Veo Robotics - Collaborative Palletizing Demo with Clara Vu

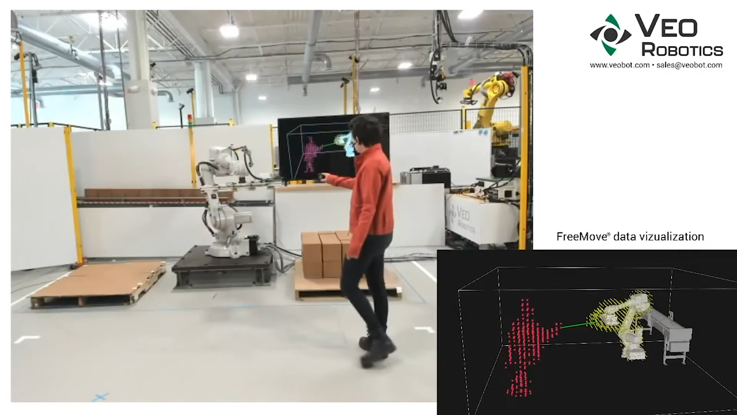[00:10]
Welcome to Veo. My name is Clara Vu. I'm Veo's CTO and one of the co-founders. My colleague Brad here will be navigating our data visualization software, which you can see at the bottom of the screen. Our sales team is moderating chat on our virtual booth. Please send all questions to the chat for them to read off at the end of the demo.
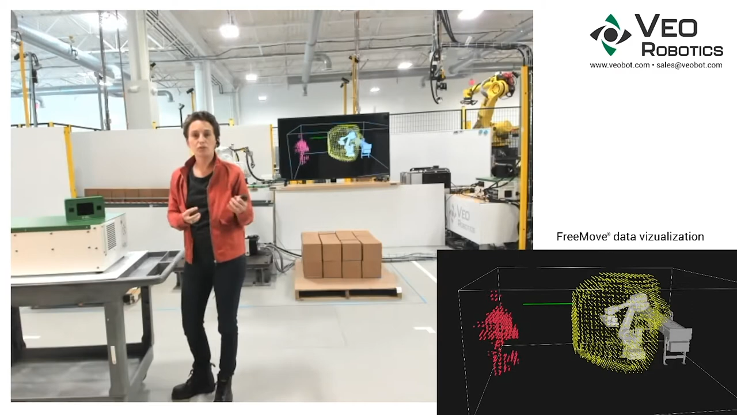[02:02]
And the FreeMove engine, which is a high-performance industrial computer that has dual motherboards checked by a safety processor, which processes all of the sensor data and interfaces with the robot and other hazards in the workcell.
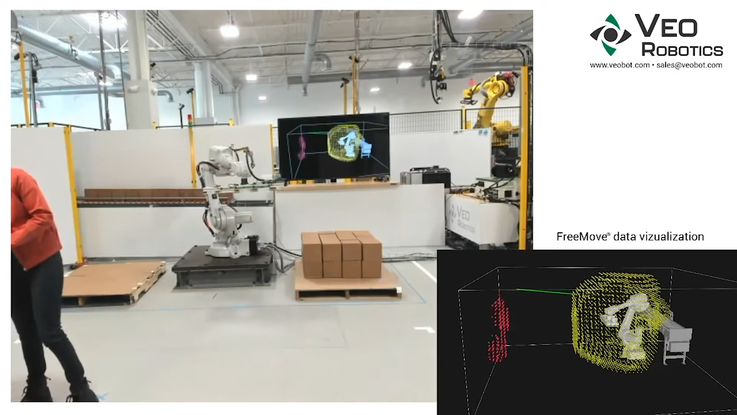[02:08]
The FreeMove sensors are positioned around the workcell to capture image data of the entire safeguarded space. The FreeMove engine uses this 3D data to build a semantic representation of the workcell, including where the robot is and where people are or where people could be. And you'll see that robot and person represented here on the visualization. The robot is modeled in white,
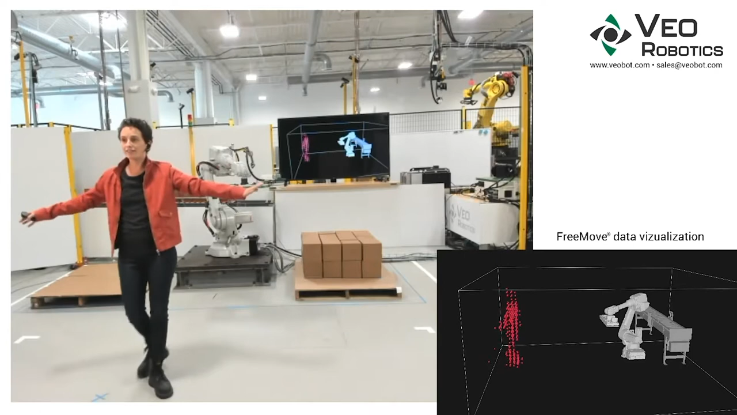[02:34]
and all those red dots represent the person otherwise known as me.
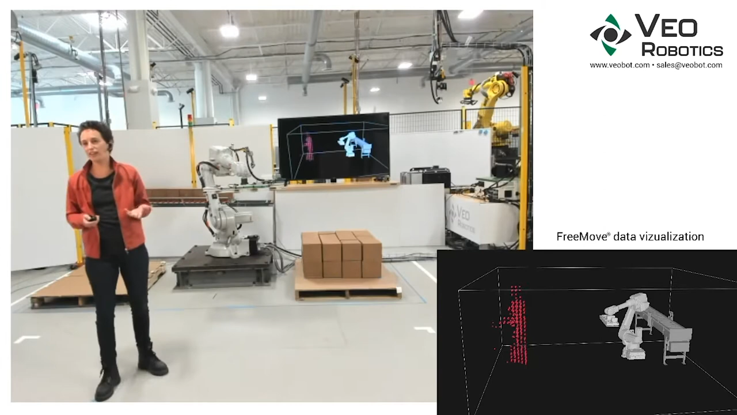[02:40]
You can have multiple people in a workcell, any number, as you'll see a little bit later on. So FreeMove identifies places where a human could be and then calculates all the places the robot could get to before it could be brought to a stop.
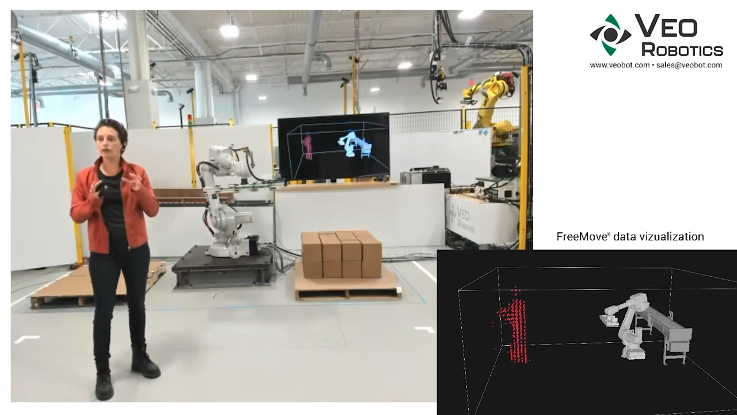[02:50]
We call this the Robot Future Cloud, which you can see represented here by the yellow dots. FreeMove then measures the minimum distance between any one of those humans and that robot future cloud and determines whether the robot is closer to any human than the protective separation distance, or PSD, and the robot therefore needs to stop. This implements speed and separation monitoring, which is one of the modes of collaboration described in ISO 10 to 18.
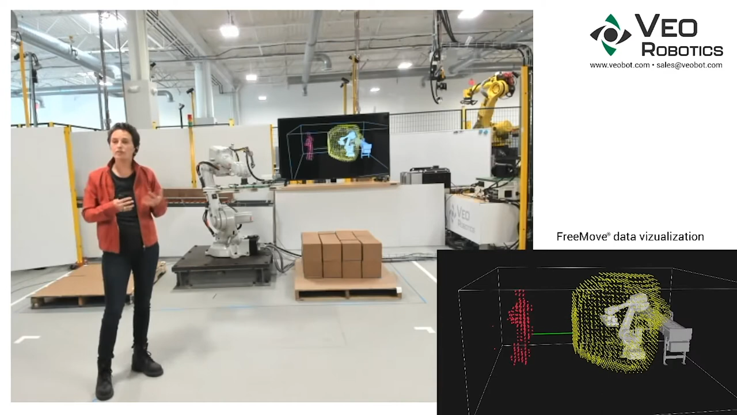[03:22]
When the human moves away from the robot, FreeMove can then clear the PSD violation, which will allow the robot to restart automatically in many cases. Now let's see it in action. So FreeMove's real-time 3D understanding of the space lets us adjust all of these computations dynamically. You can see the Robot Future Cloud moving with the robot on a data visualization,
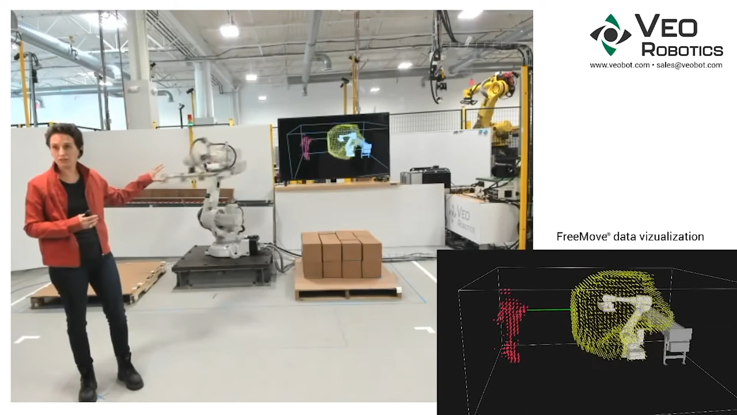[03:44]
and you can see that minimum distance being computed,
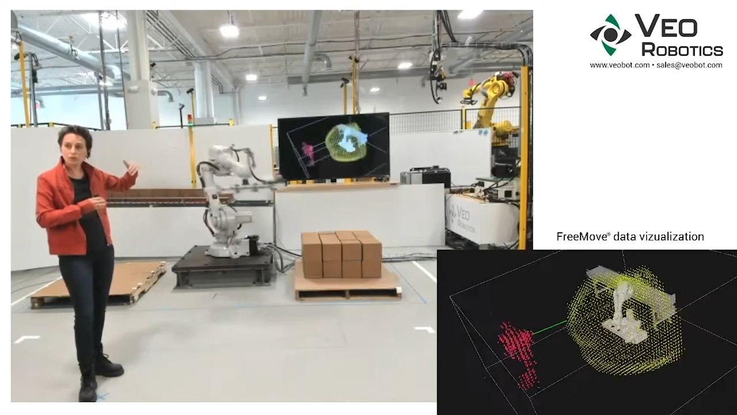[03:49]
and that's represented by the green line, which you'll also see that that green line moves as I move through the robot, and you'll see it flickering because that is recomputed at our every cycle of the system.
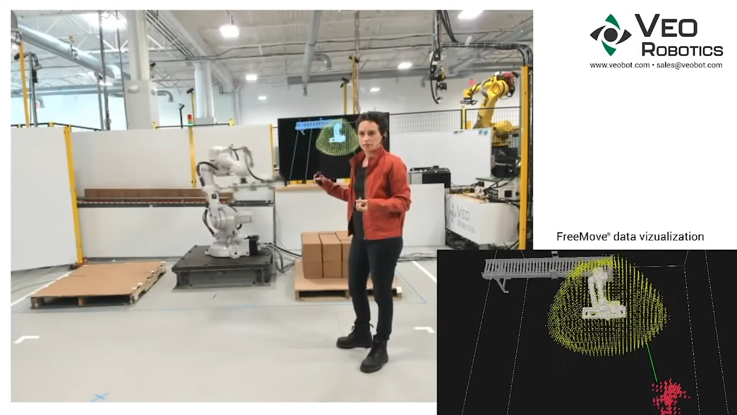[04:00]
As I get closer to the robot, FreeMove signals a speed limit, which will cause the robot to slow down and lets us decrease the size of that robot future cloud because now the robot can stop faster.
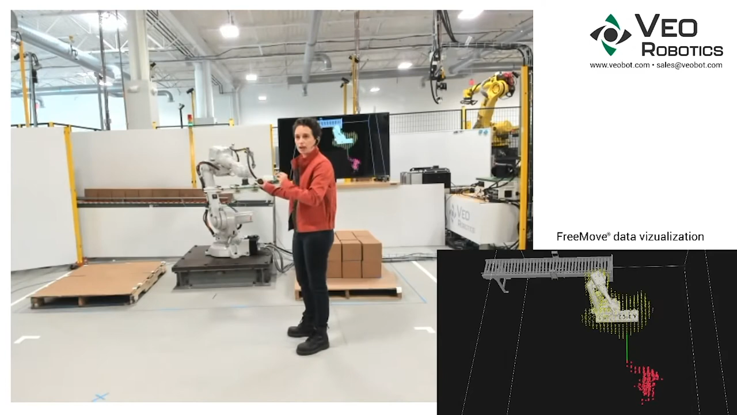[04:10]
When I get real close, that will cause a protective separation distance violation, and FreeMove will signal that to the robot, and the robot can then stop.
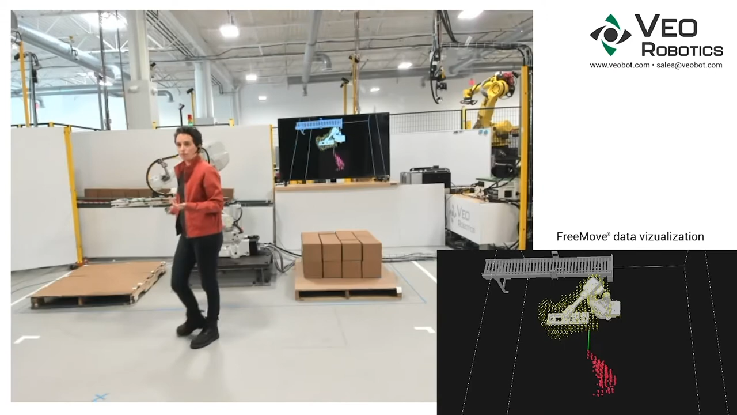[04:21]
When I move away, that PSD violation clears, and the robot can keep going again.
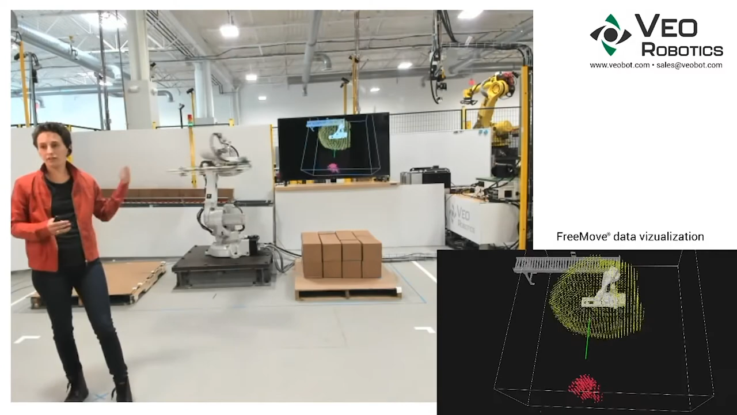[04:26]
Now let's see how this works in an actual application.
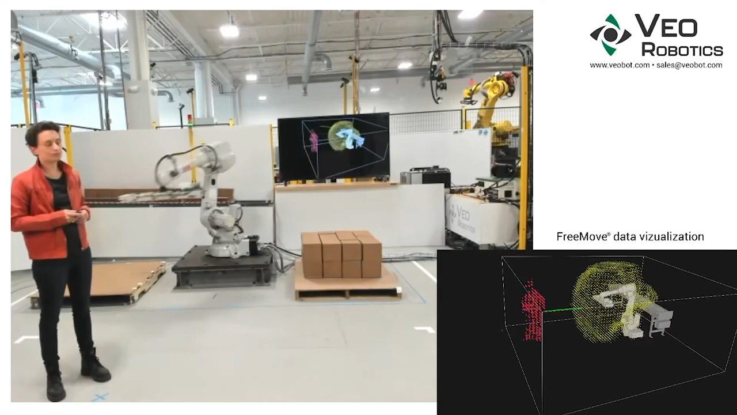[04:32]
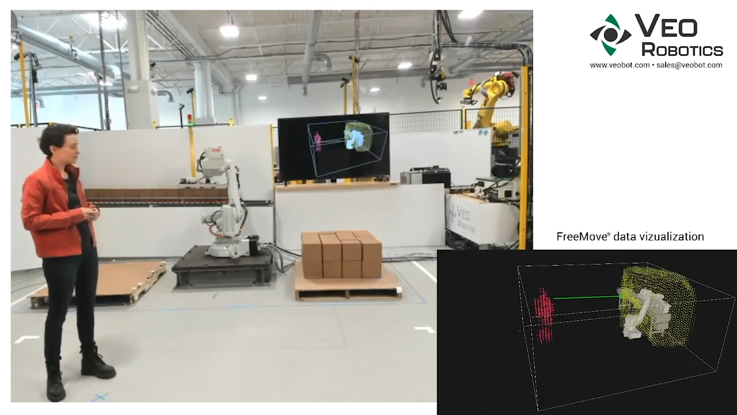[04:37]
So again, this is a collaborative palletizer.
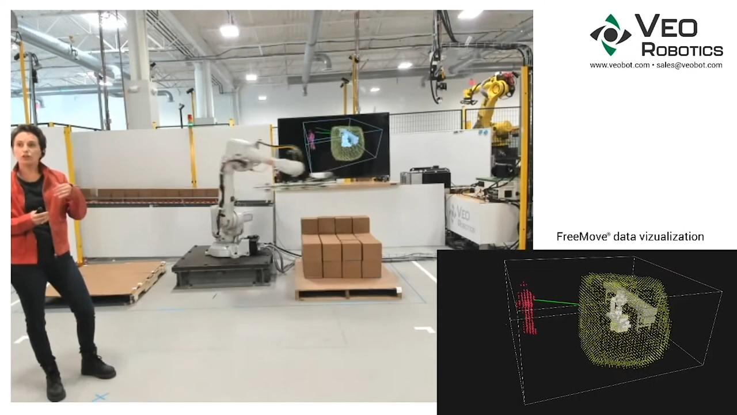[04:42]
The robot stacks the pallet, but operators are able to easily move in and out of the work cell. Humans can safely approach the robot while the application is in progress.
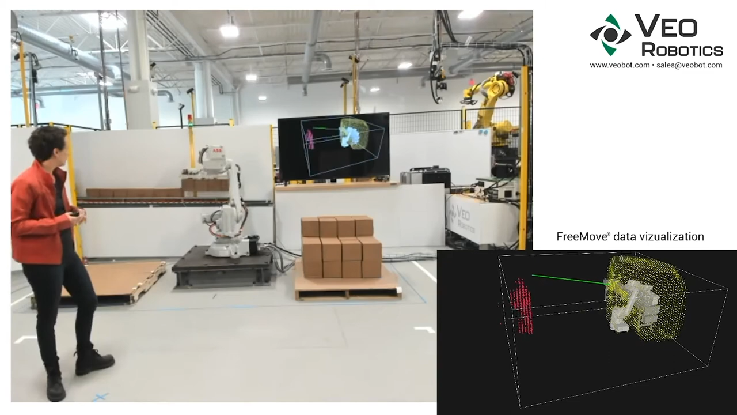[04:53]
You'll see the robot can slow and then stop as I move closer.